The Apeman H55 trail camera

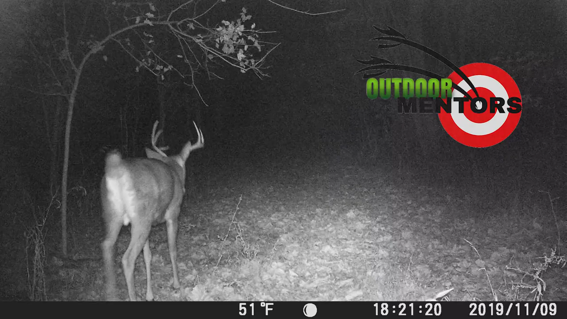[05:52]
One of the awesome features I like about this trail camera so far is the little color LCD screen.
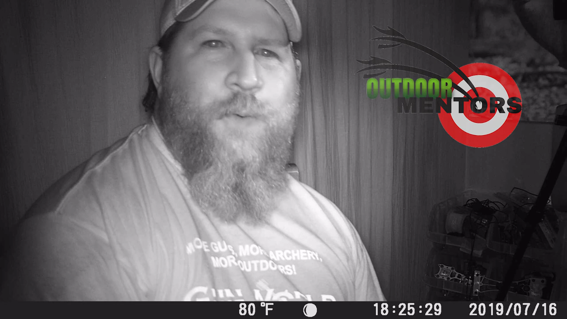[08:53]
We'll get the opportunity to see what night mode looks like, but I'm going to go ahead and turn my interview ring on. Okay. And just like that, we're recording HD video. How cool is that?